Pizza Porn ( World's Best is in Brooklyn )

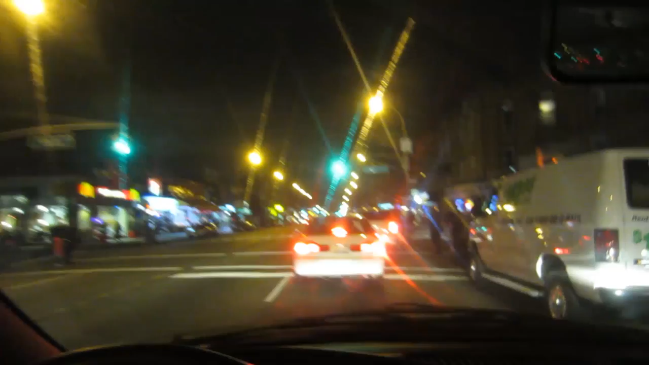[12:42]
What is he? No, I'm waiting for people. Fuck out there, why don't you? So it's like driving New York. This is a little experiment everyone at home can see. Lots of lights. Goo Goo Dolls. Dad. Yellow lights all go at once. Straight to red. Pow. Look at my first shitty parallel park job. It's in there though.
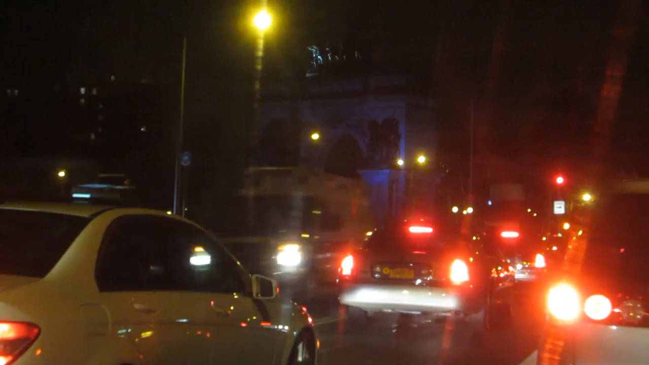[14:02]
I think that's the Union Sailors and Soldier Arch, I think it's called, or something like that. Or Welch's Arch. Yeah, Welch's Arch, it's grape. Subterranean homesick pigeon up there.